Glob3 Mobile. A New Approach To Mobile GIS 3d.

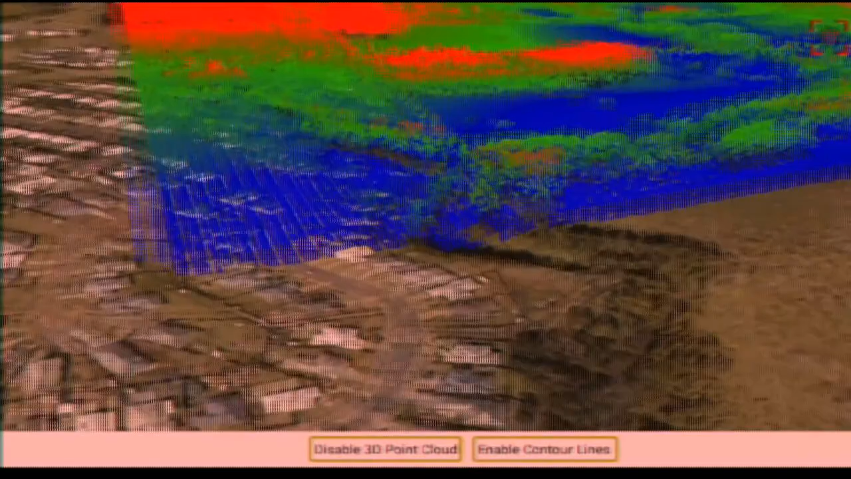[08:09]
And this is an example of LiDAR cloud points.
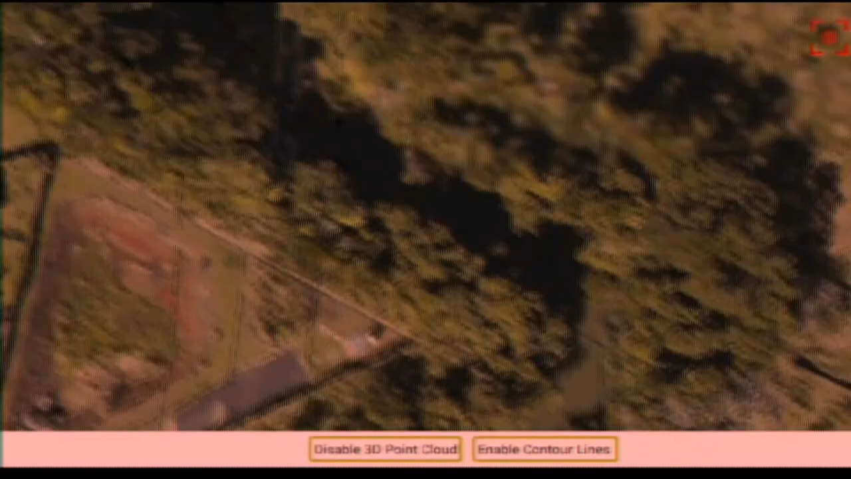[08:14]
I think it's 3 million points.
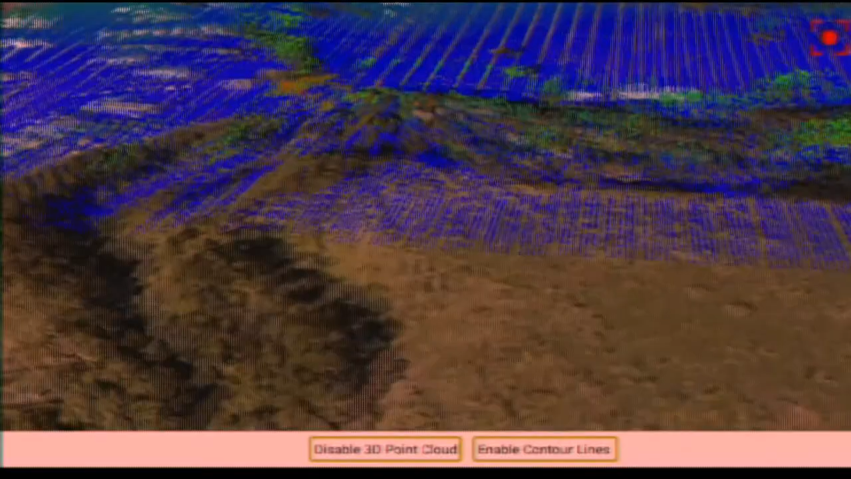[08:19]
800,000 points. Yes. A few points only.